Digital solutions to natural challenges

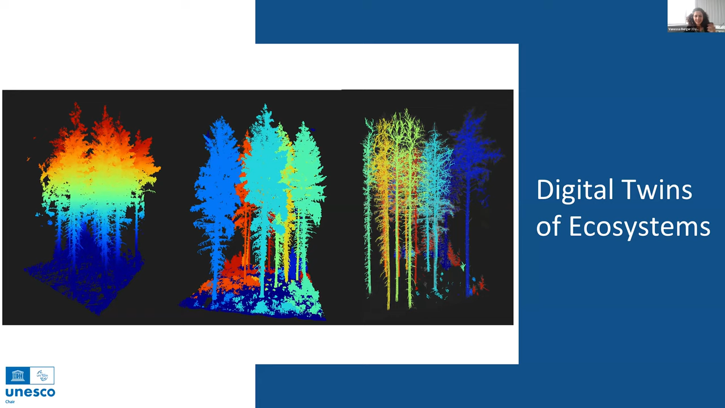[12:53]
But all in all, a digital twin is just some data which describes habitats we have in our parks, just that you haven't an idea what I'm talking about. And we were focusing a lot of image recognition. So I think all of you know already,
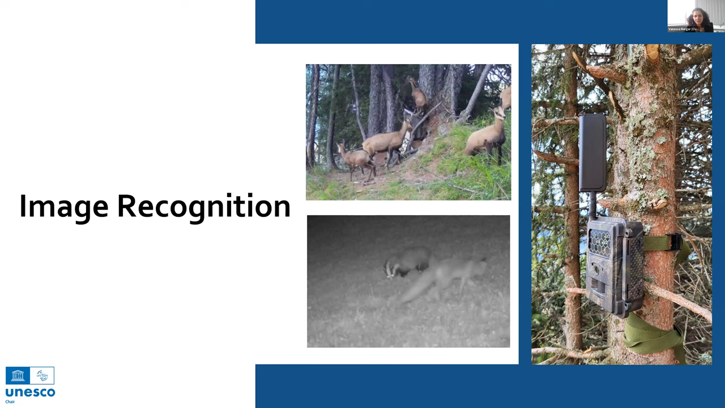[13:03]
camera traps to see what are the animals doing out there and whom they meet, maybe. But we get a lot of data.
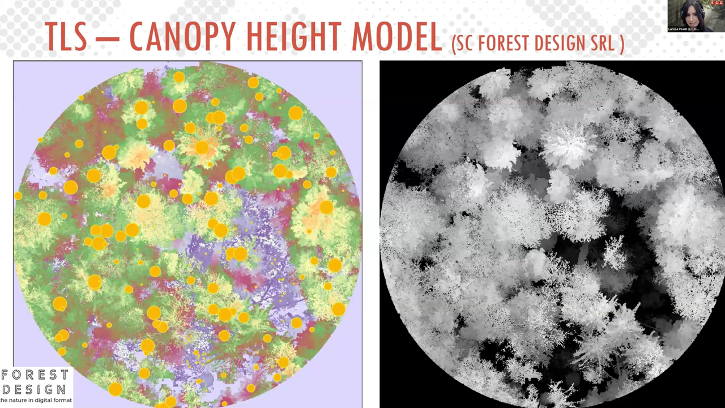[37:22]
You can see here the yellow dots, these are the single trees. And another product are so-called point density maps.
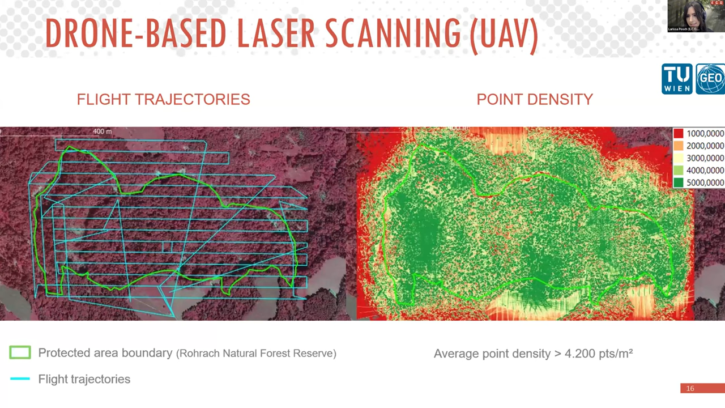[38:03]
And the point density of the flight and the average points density was over 4,200 points per square meter. And this is really a lot.
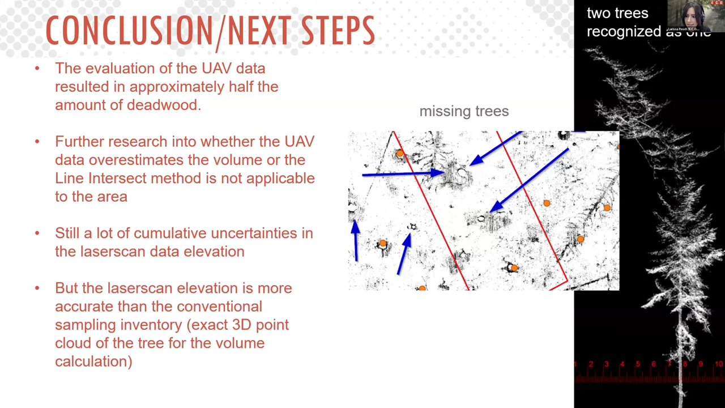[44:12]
The conventional method uses only a diameter at a tree's height and the height of a tree to estimate the total volume. And on the other hand, the laser scan data provides an extra deep point of the tree and allows the volume to be calculated much more accurately. In the end, I would like to point out the advantages of the laser scan methods. As I already mentioned, the most important advantage is the higher accuracy that can be achieved with the laser scanning, leading to a more accurate biomass estimation.